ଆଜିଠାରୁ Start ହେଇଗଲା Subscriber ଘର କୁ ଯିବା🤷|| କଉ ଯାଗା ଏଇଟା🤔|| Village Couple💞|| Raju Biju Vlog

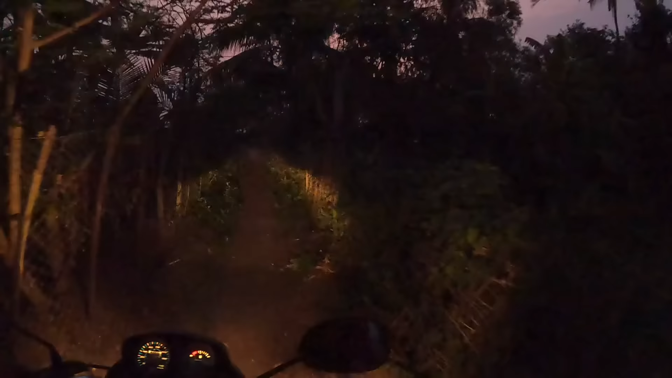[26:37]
ଫାଇନାଲି ଆମ ରାସ୍ତା ମାନେ ଦେଖିପାରୁଥିବେ ଜଷ୍ଟ ଅଳ୍ପ ଅଳ୍ପ ଇଆଡ଼େ ବର୍ଷା ହେଇଛି ହେଲା